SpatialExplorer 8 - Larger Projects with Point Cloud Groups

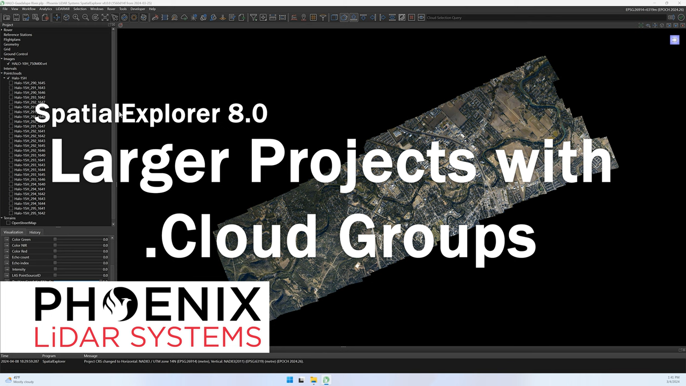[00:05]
A point cloud can now be automatically structured as a cloud group,
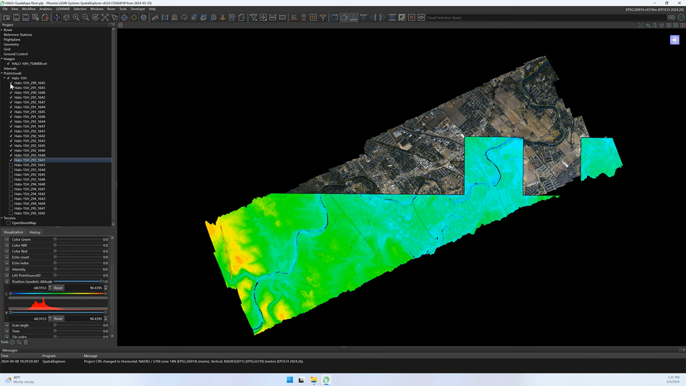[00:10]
which supports practically limitless project size. Processes in Spatial Explorer iterate through gridded subsets of project points in order to reduce common hardware constraints that would otherwise limit scalability.
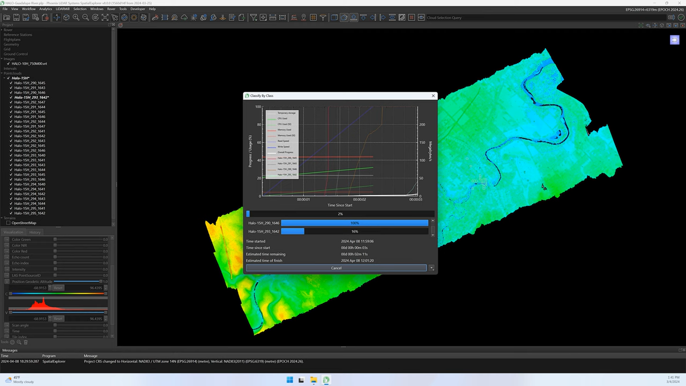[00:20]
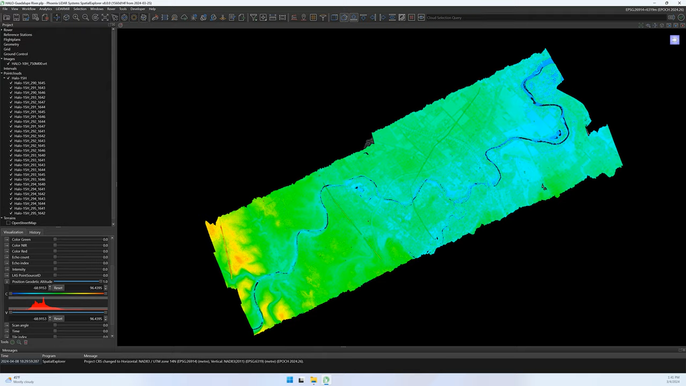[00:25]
The cloud point storage format is actually more sophisticated than simple tiling. From a user's perspective,
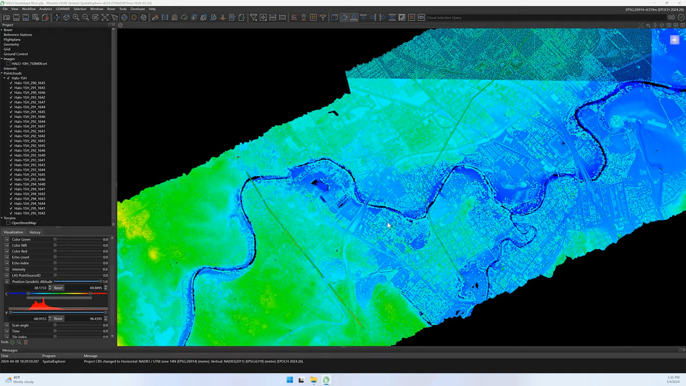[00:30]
the cloud group can be interacted with as a single entity, making data review and visualization seamless.